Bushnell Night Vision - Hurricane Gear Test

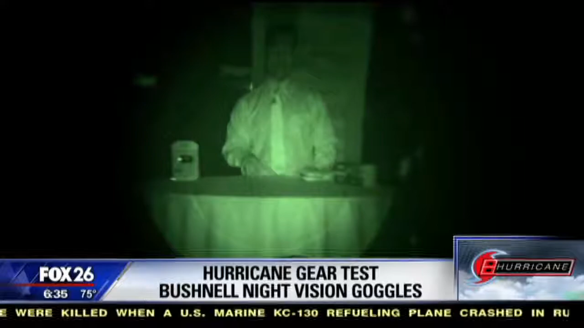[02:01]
great indoors but it's outside where this thing really shines no pun intended. Even on the darkest night if you step outside there'll be nothing lurking in the shadows if you have one of these I found with my experience that you can see pretty well for 50 to 60 yards away. The Bushnell Equinox seems to be a great night vision unit but I have trouble ranking it very high on my priority scale.